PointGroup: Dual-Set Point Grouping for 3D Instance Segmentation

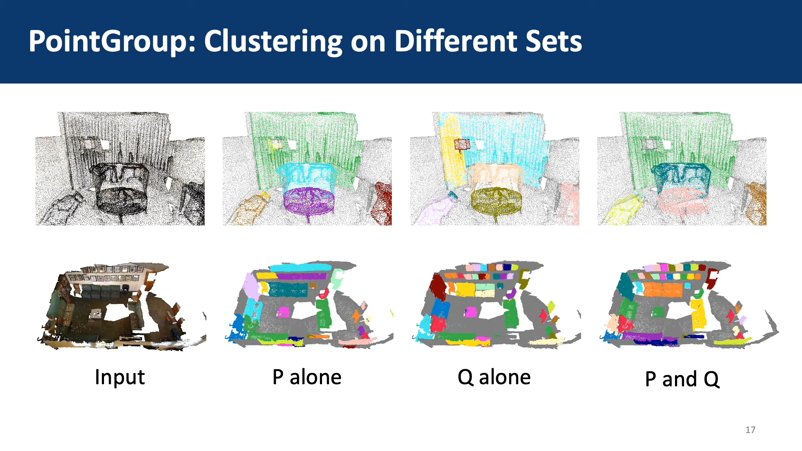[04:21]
Clustering on both P and Q makes use of the complementary properties of the two sets and thus performs best.
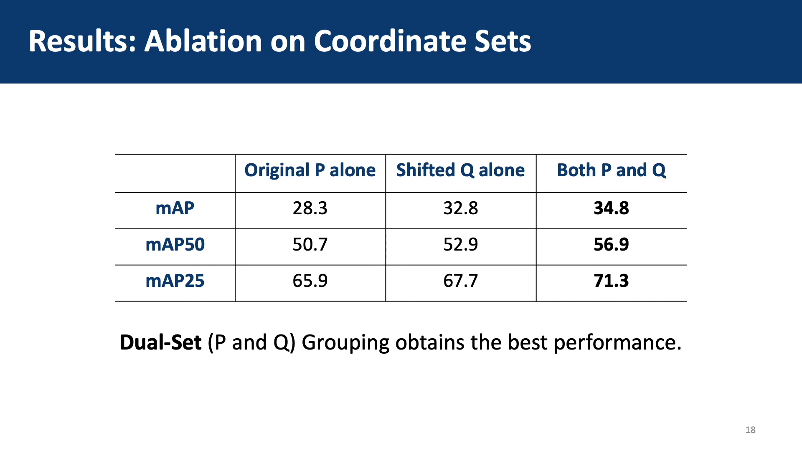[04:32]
The quantitative results also shows the effectiveness of clustering on dual sets. Here we also show some comparison with previous methods. Our method achieves better performance.
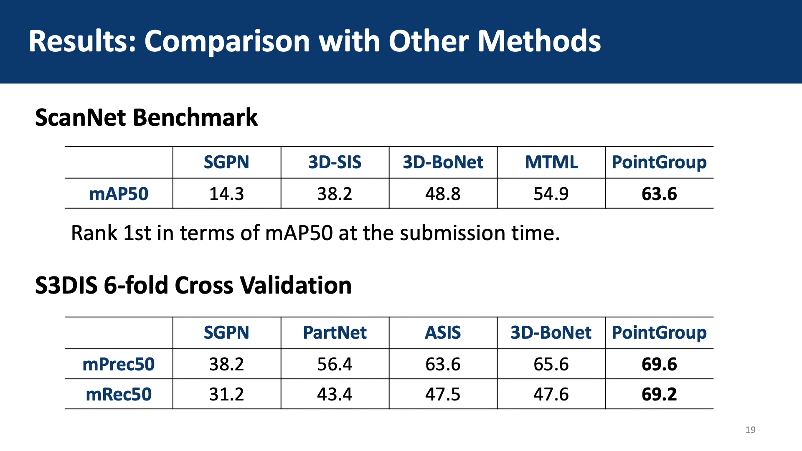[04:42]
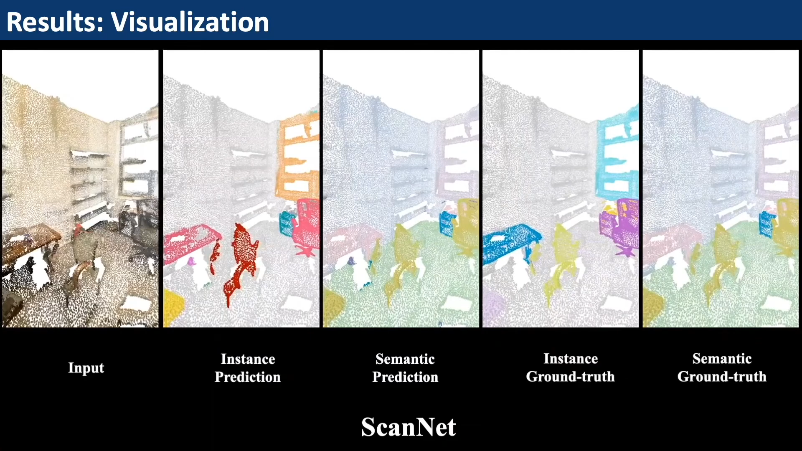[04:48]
Here is the visualization of the results of our point group on SCANET and SCDIS.